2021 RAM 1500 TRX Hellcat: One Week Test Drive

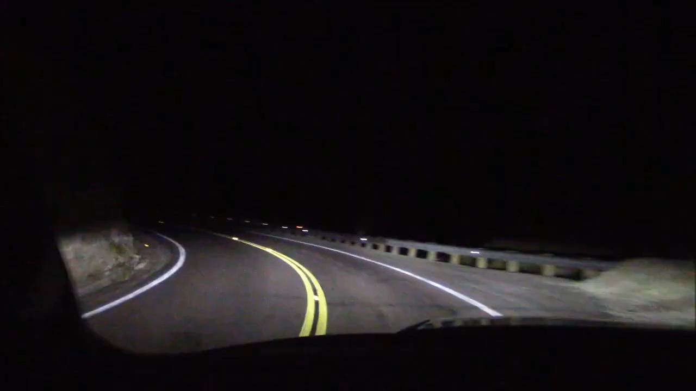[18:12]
This is where I take my sports cars to evaluate the performance and cornerability. And this thing corners like a champ if the slowpokes would get out of my way. Okay, passing him wasn't a problem. That was 700 horsepower. Now we keep this vehicle planted on the road.